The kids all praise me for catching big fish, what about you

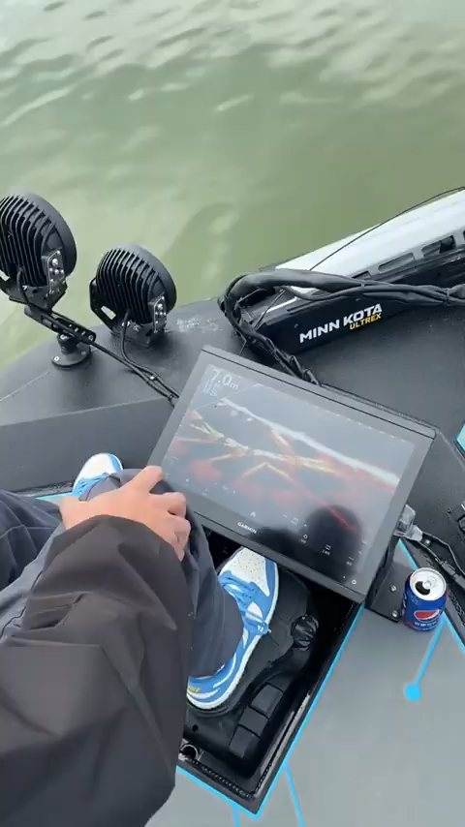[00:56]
到達第一個標點正在努力的找魚中而我
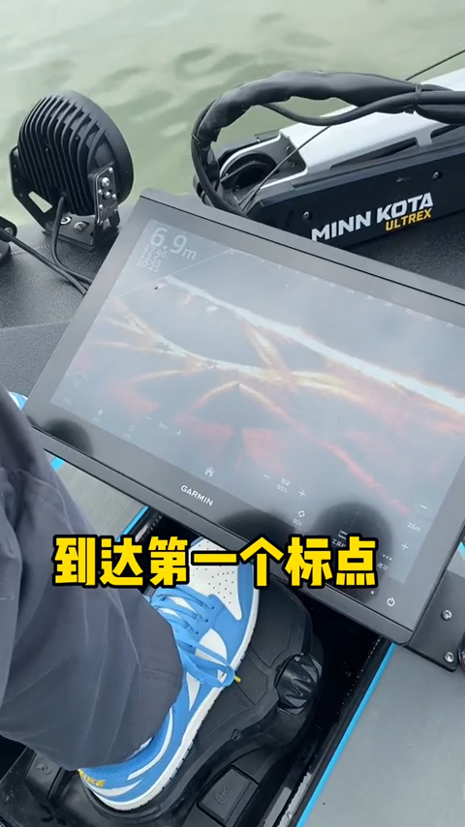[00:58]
On screen: depth 6.9 m
在第一個標點發現了巨物